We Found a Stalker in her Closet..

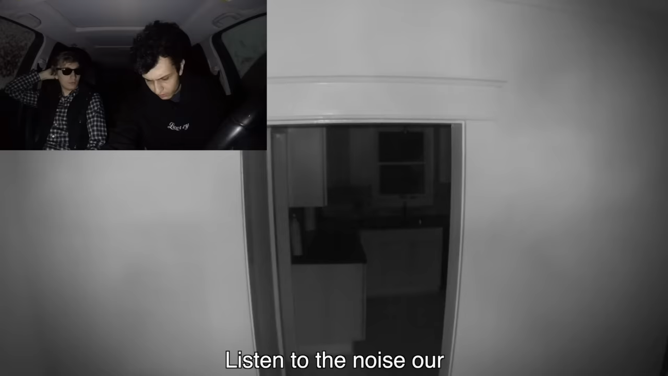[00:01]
Listen to the noise our cameras are making.
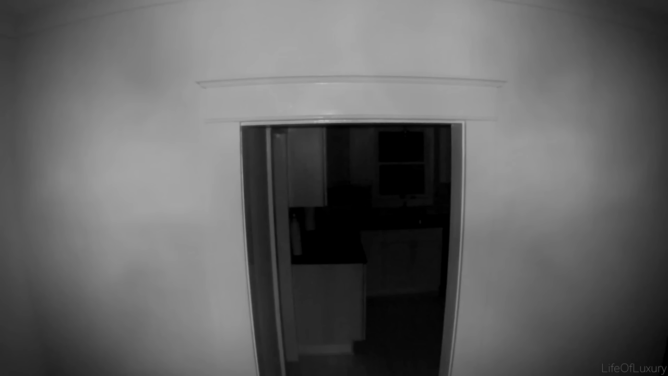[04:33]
Dude, hold up. Listen to this. Listen to the noise our cameras are making. What is that? That kind of sounds like interference.
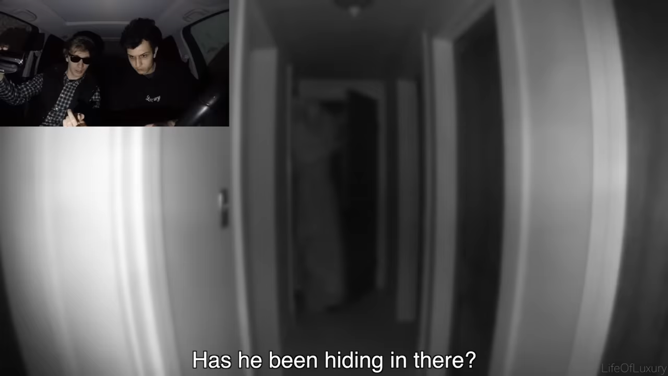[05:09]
Has he been hiding in there?